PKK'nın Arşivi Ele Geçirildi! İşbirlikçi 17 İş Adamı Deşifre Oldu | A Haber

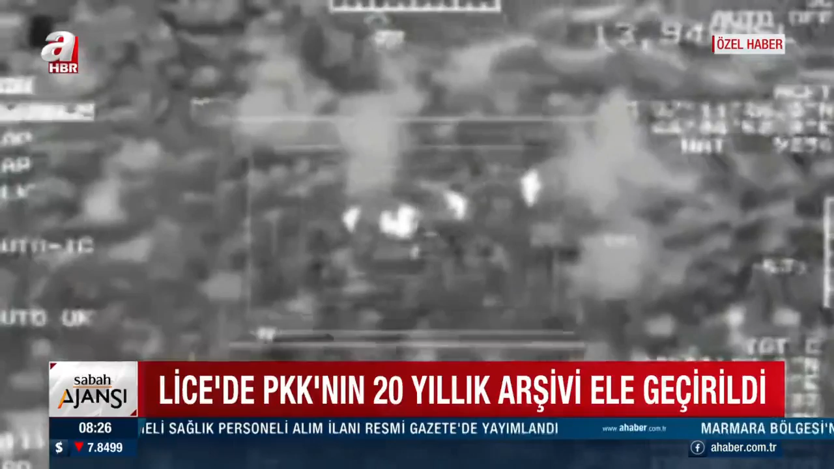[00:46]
Güvenlik güçleri Diyarbakır Lice'de terörist bir grup tespit etti. Koordinatlar üzerine jetler havalandı.